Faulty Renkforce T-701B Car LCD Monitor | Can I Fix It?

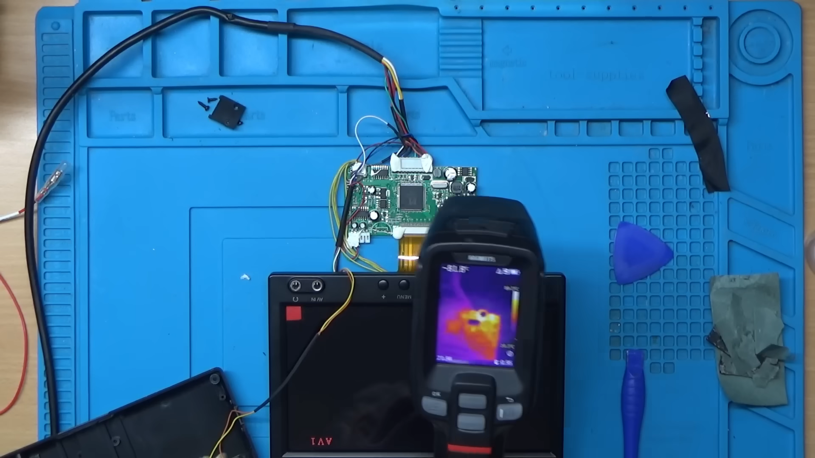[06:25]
I'll just zoom down a bit. Yeah, it's about 90 degrees that capacitor. I don't think that's right. Yeah, that one there.
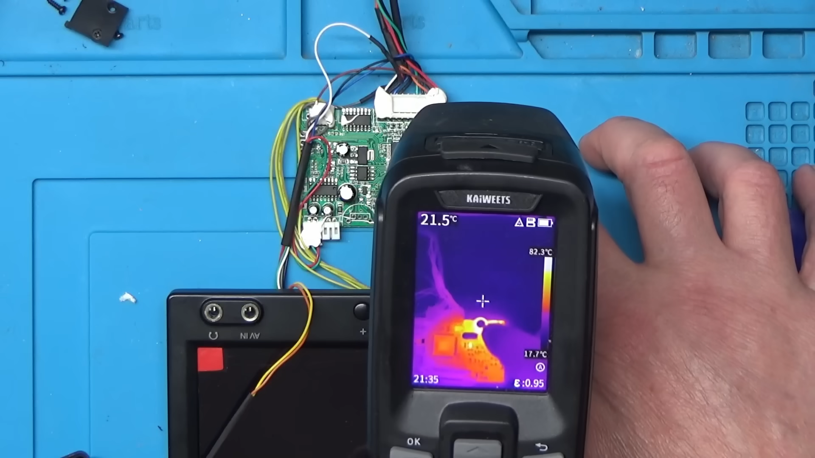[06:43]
On screen: spot 21.5°C, scale top 82.3°C, scale bottom 17.7°C
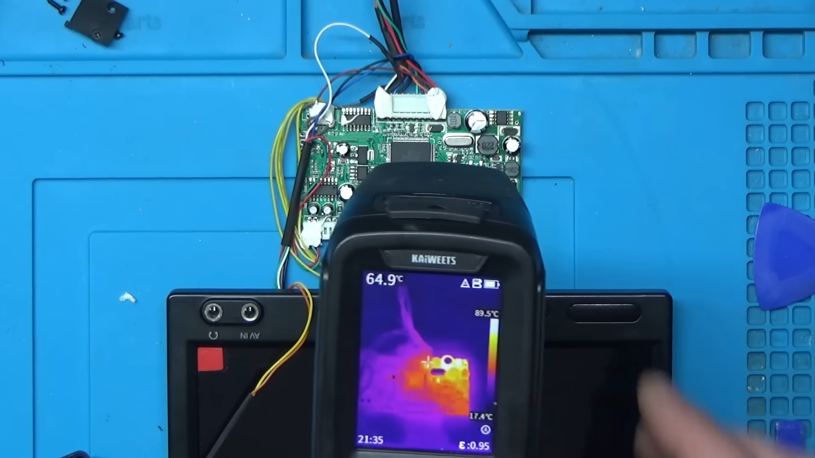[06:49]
On screen: spot 64.9°C, scale top 89.5°C, scale bottom 17.4°C
Right, I think we might have found the culprit then so that might have been an easy one. I'll switch this thermal camera off.
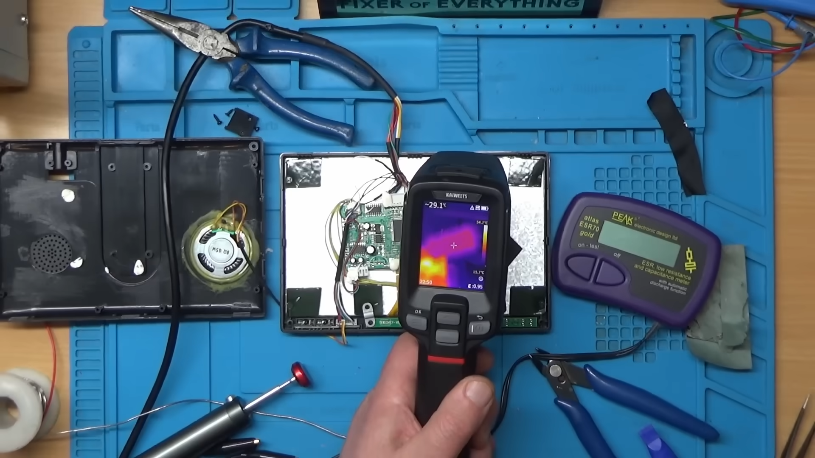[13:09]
And as you can see there, it's about 29 degrees.
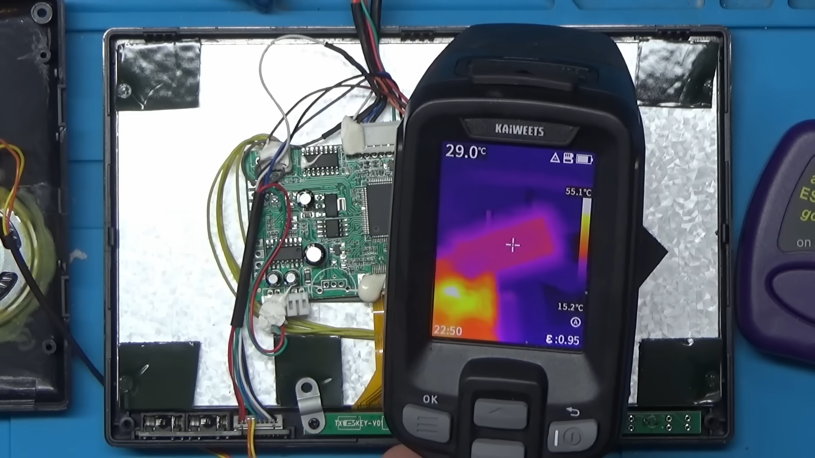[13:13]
On screen: spot 29.0°C, scale top 55.1°C, scale bottom 15.2°C
A bit of a contrast from 90 degrees.
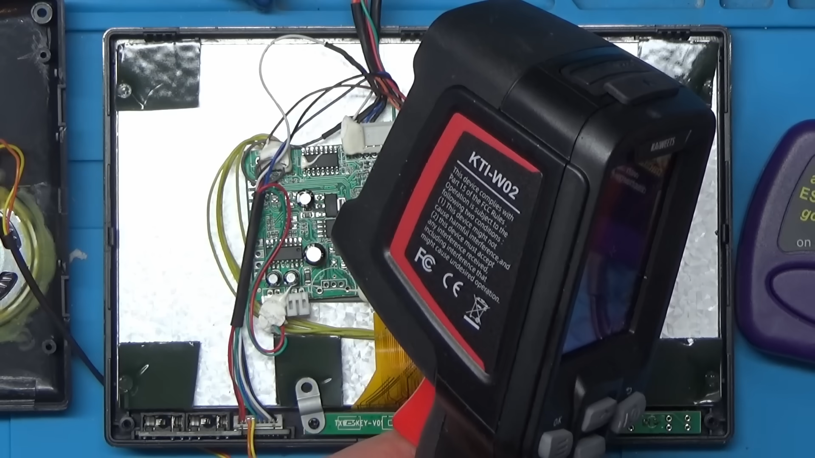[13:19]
And by the way, this is the Kawitz KTI W-02 thermal camera.
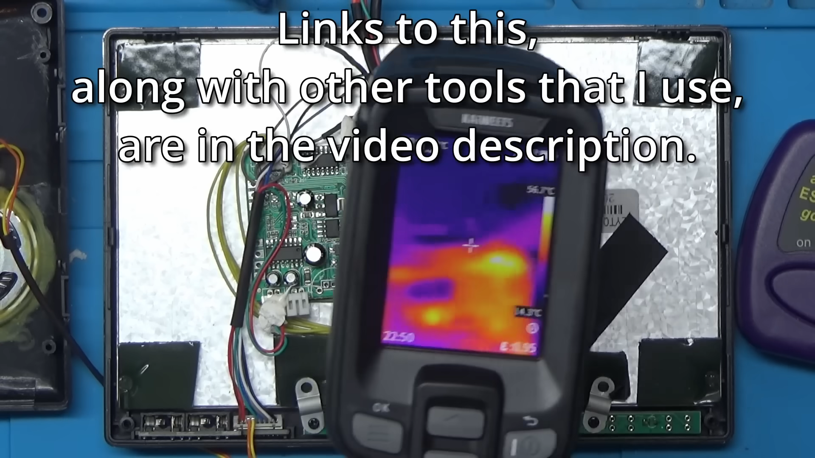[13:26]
And nothing really else seems to be getting hot. Looks like the little voltage converter, that chip's getting a bit warm there, but that's to be expected.
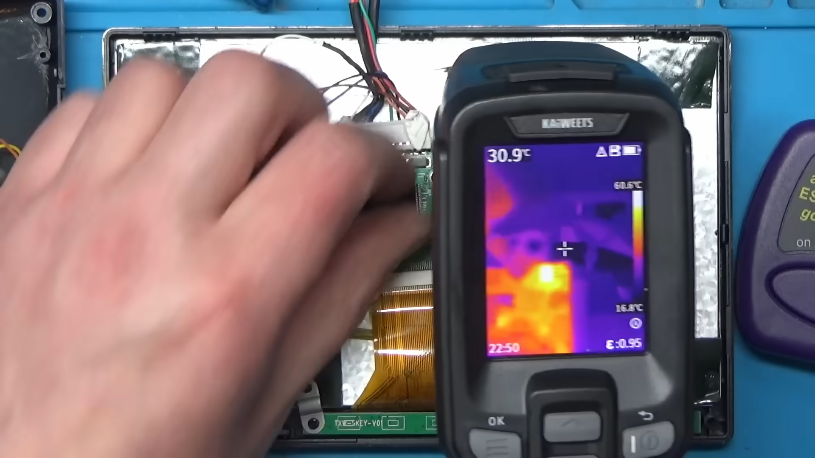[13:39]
On screen: spot 30.9°C, scale top 60.6°C, scale bottom 16.8°C
Looks to be about 60 degrees or so. But the capacitor's hardly getting any heat at all now.